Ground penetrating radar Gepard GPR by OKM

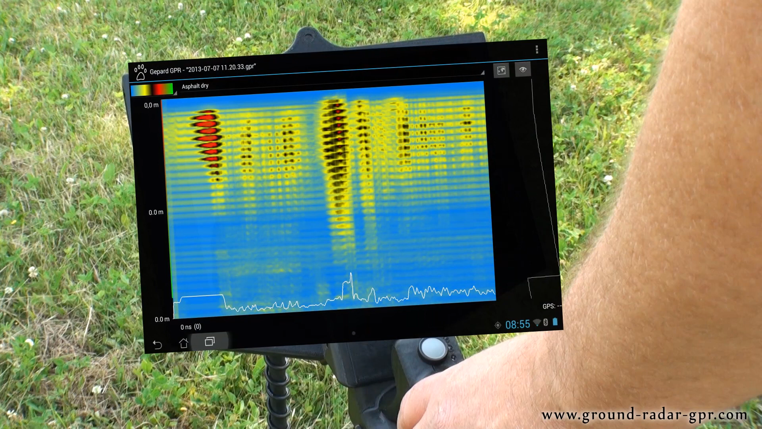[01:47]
Using this method of detection, hidden subsurface targets, geological structures and substrates can now be seen.